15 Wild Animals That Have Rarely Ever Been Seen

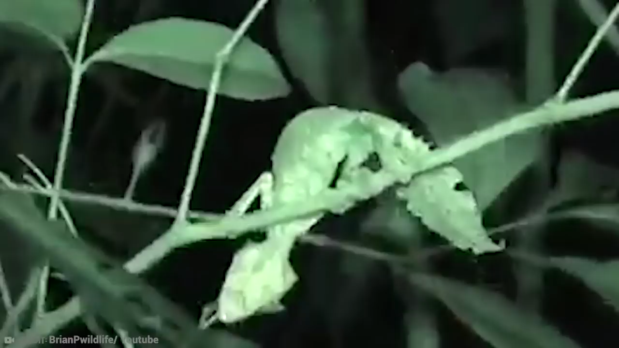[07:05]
Their entire bodies look like dead leaves, and the detailing is out of this world.